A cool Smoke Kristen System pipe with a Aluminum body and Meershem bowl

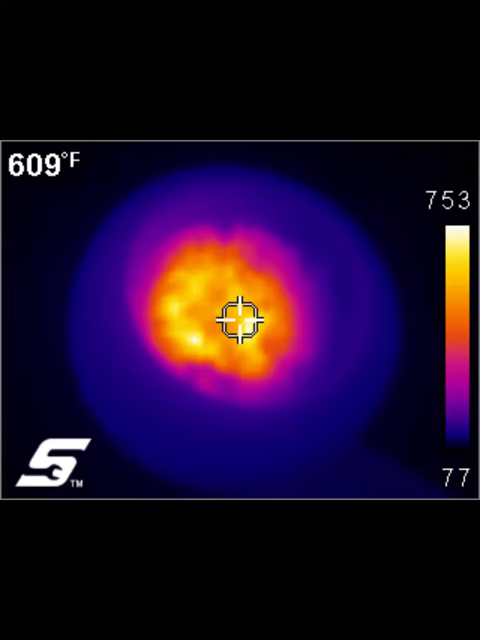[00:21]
On screen: spot 609°F
The bowl temperature inside where the little sight thing is is 609 degrees with a peak temperature of 753 in the wider spots. Notice the outside of the bowl, how cool it is. That's the beauty of the Meerschaum. It's 96 degrees where we're targeting 113 at its peak near the rim. This is a very cool smoking pipe, very dry smoke because it captures the liquid.
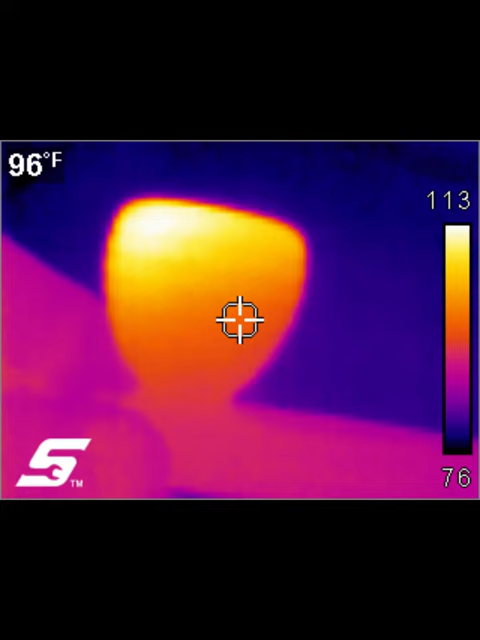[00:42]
On screen: spot 96°F
The stem is aluminum which helps dissipate the heat. I really like these pipes. I smoked these pipes for years. I have several of them. Here we're showing the mouthpiece has what would be a modern day stinger. Here we see temperatures of 84 degrees, which is really cool, and 89 at its hottest.
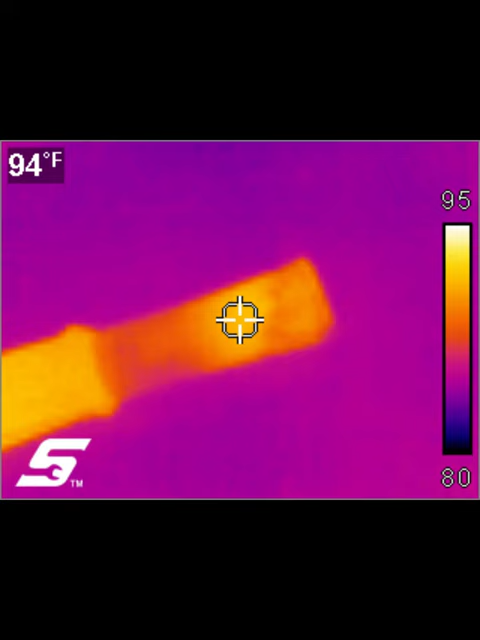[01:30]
On screen: spot 94°F
And that's the aluminum body you're seeing in the picture, which is about 94 degrees also, which really helps cool down the smoke. Very pleasant smoke in these pipes, and the Meerschaum is really a treat on this pipe. Hope that you get some information out of this and you enjoy it.